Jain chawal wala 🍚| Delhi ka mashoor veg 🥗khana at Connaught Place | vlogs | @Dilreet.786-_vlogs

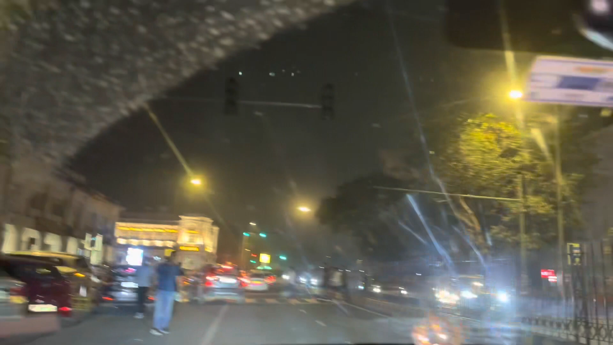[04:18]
देखिए फ्रेंड्स, दिल्ली में रात को 12:30 क्या भीड़ है, और ये फाइनली हम पहुंच गए हैं
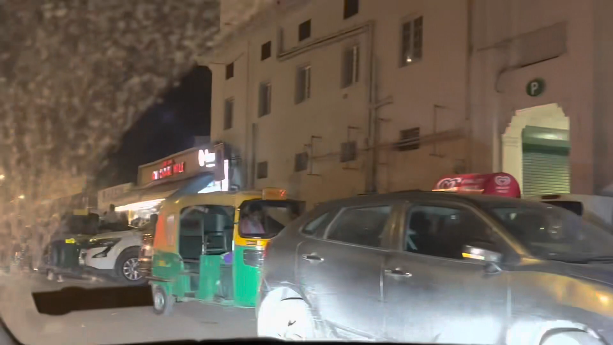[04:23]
जैन चावल वाले के पास, जो कि सीपी में है।